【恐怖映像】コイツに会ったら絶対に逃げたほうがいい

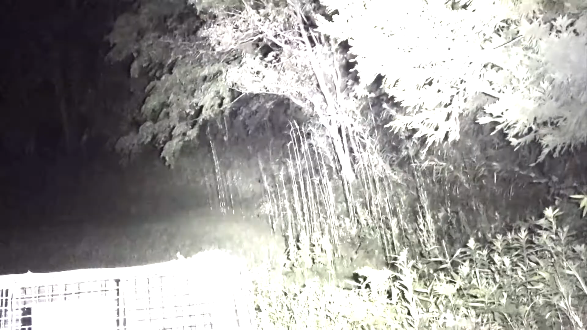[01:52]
Where is this? There it is! What is that? What is that?
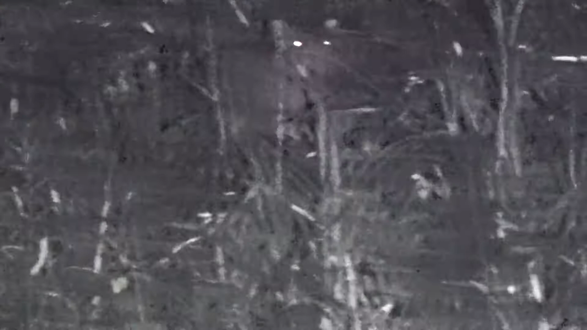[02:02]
What is that? There is a cat Is it a cat? It's not a cat It's a cat
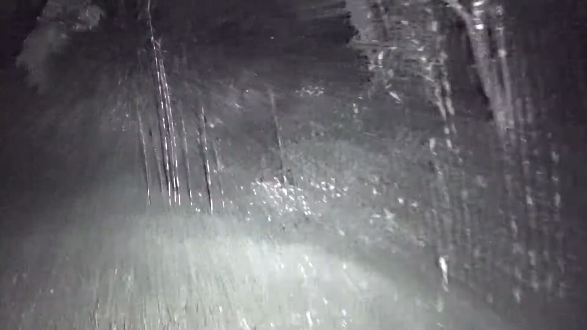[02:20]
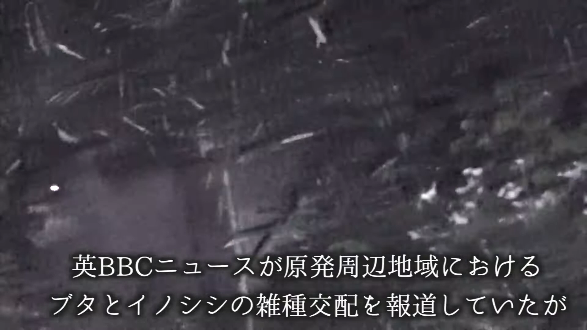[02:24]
It's a cat
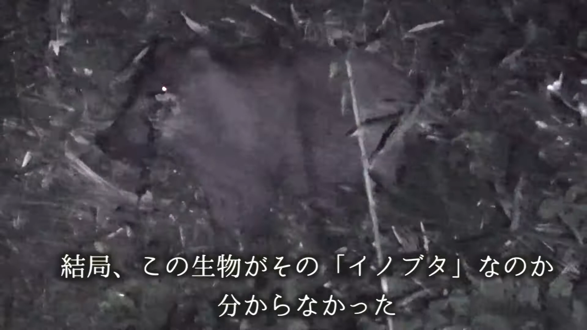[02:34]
It's the cat It's the cat It's the cat Yes